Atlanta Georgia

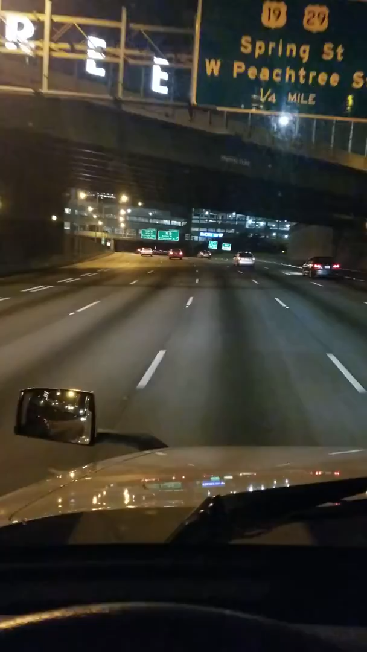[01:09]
Take exit 249B on the right to Pine Street. You just seen Emory University right there. When we get around this curve, I'm gonna show y'all some more.
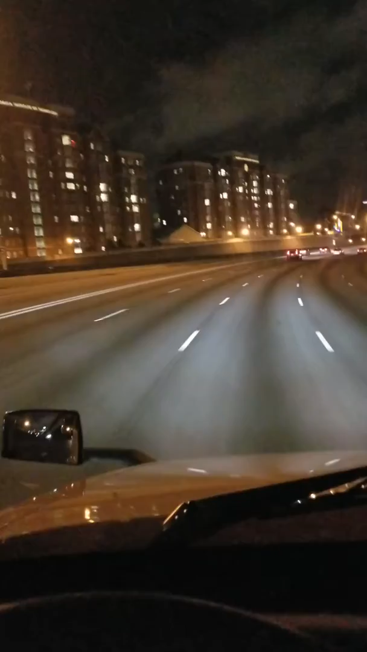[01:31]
Check that out. Tell me what y'all think about that downtown Atlanta. See you later. I don't know.